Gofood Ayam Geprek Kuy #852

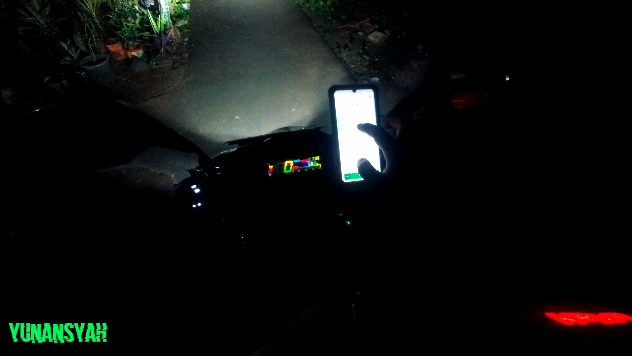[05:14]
Oh tak dulu, wait, oh mendingan lewat Kalimangso. Salah
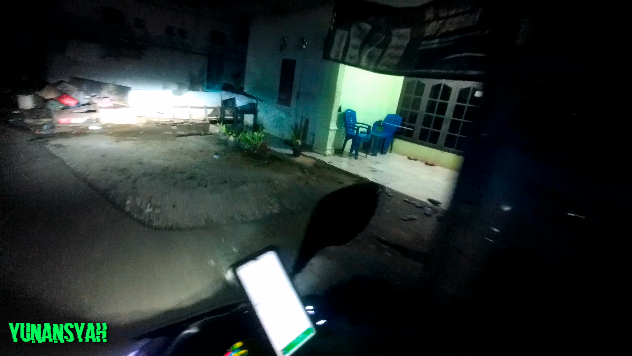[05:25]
yang benar dan cari maksudnya. Kadang peta itu juga suka jebakan Batman.
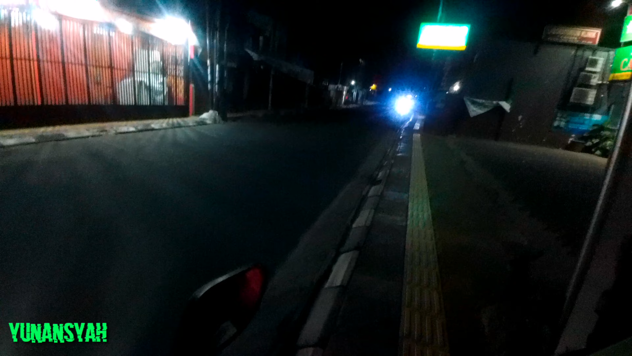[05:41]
Aman lah lewat sini.
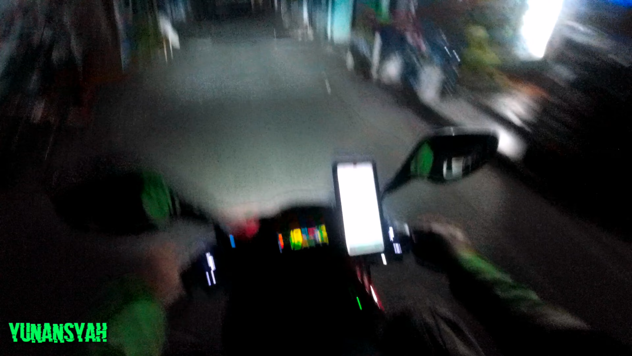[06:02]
Setelah ada portal mah aman. Ini oh kanan sini nih.